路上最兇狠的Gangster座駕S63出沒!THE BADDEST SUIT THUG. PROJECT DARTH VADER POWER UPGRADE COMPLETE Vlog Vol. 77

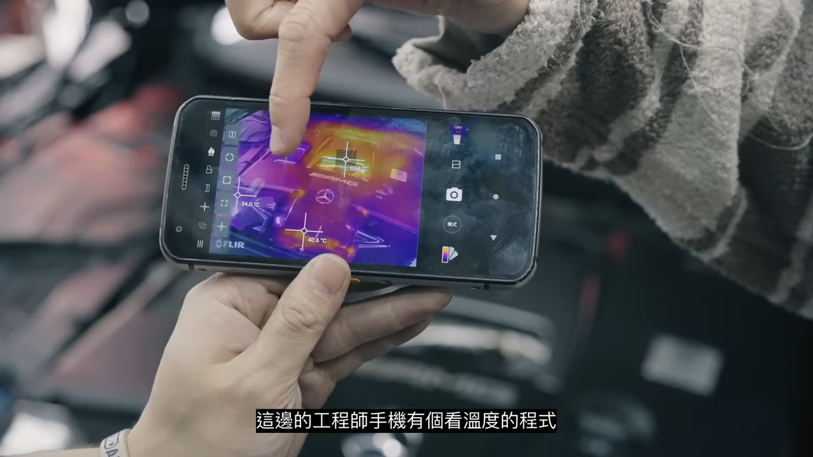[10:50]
on the phone which you guys will see in the b-roll
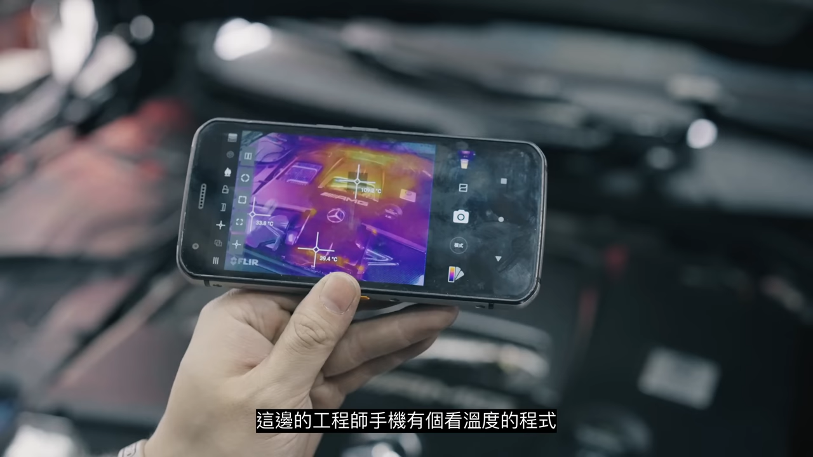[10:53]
but basically the air intake temperatures were very low here while everything was really hot